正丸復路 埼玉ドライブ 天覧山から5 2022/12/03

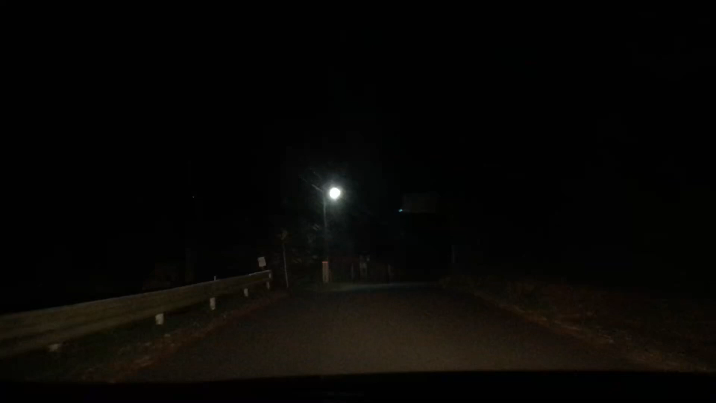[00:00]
怖え怖え怖え。 何が？ 暗いと。 ああ。 マジで何も。あ、でも対向車来てるか。 来てる。 気のせいかな。 まあ、反射しただけはなんだ。
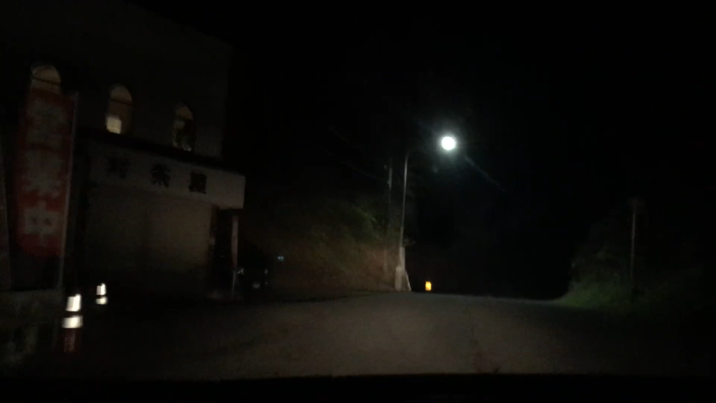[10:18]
疲れさんであって。いやー楽しかった。でね逆にねここの下りが怖いっていう。ミラー倒れちゃったんだ。まあ前普通だったよね。うわだいぶひしゃげてんな。